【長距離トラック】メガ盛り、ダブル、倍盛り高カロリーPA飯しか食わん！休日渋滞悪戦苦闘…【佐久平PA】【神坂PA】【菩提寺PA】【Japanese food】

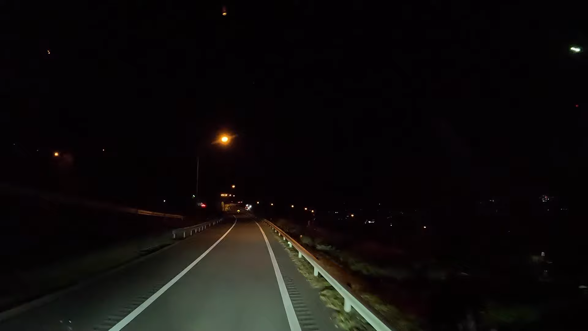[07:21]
さあじゃあこの後長野道から上進越から今ちょうど6時夜の6時でございますもうえらい暗になりました早いなーもう暗になるのさあ上進越横川サービスエリアめっちゃ混んでますね東京方面ね向かうラインはちょっとどこも混んでますね中央道から多分東面も混んでるでしょう田舎入りに峠の川飯買って行ってねまあほんとね3連休の中身トラックほとんどいませんし
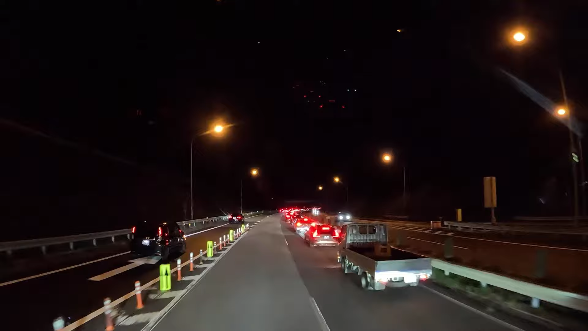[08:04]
また再渋滞結構ねちょこまかと渋滞を飲み取るようでございます藤岡ジャン区長でございますえー皆さんはね東京方面に行かれますが私はあー左へ行きますので関越東京方面ねもうまだまだね混みまくりですよもう8時半なんですけどねやっぱ関越の東京方面は大変だ